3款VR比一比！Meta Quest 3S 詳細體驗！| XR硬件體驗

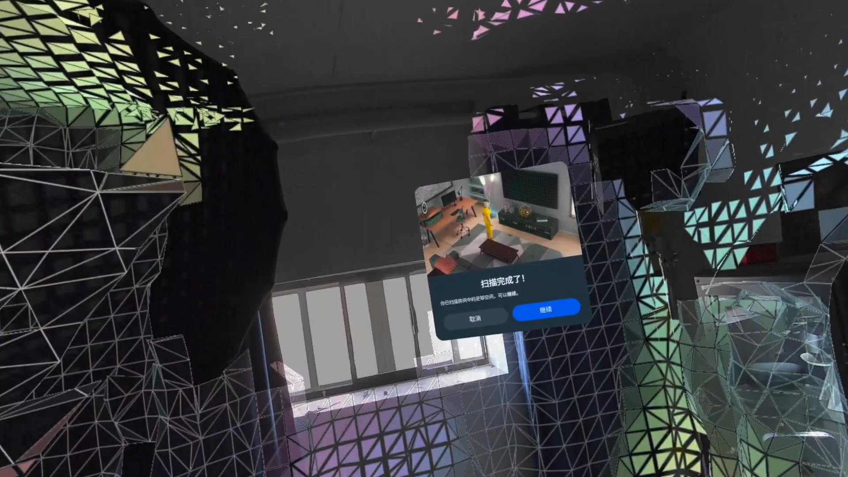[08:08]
柄去撒描自己的游玩空间Quest 3S会自动识
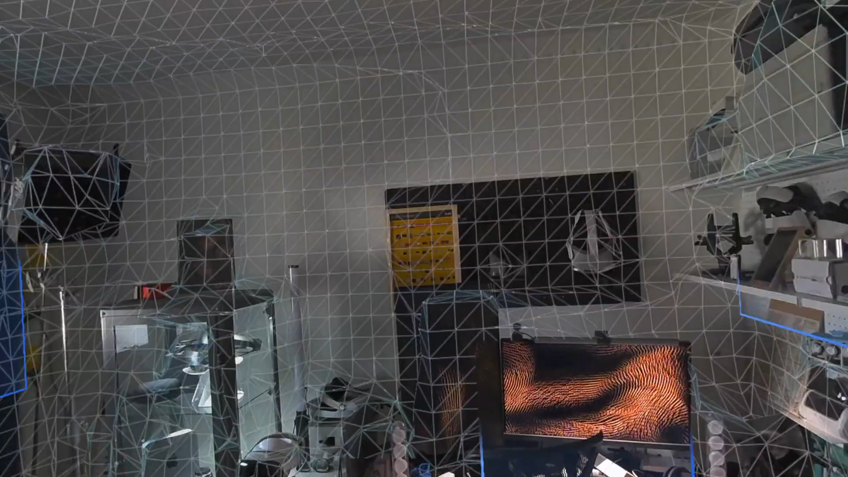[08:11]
别地板墙壁天
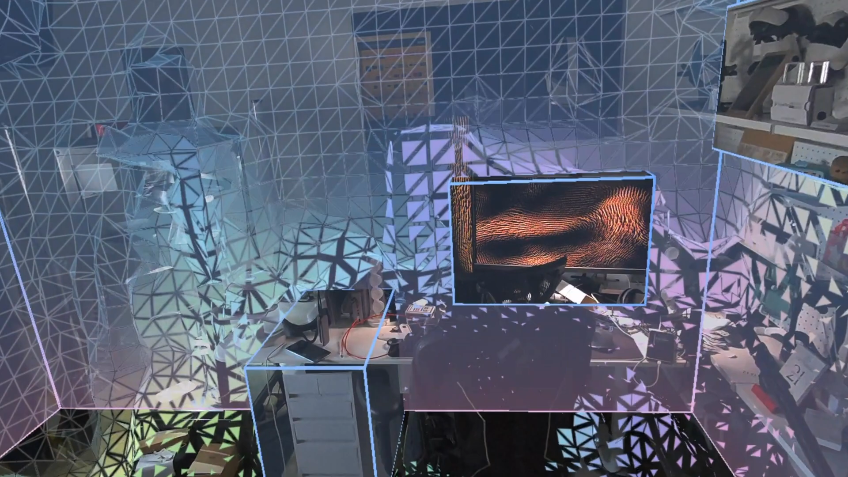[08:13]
花板和家具对于玩混合现实游戏会有一个更好的体验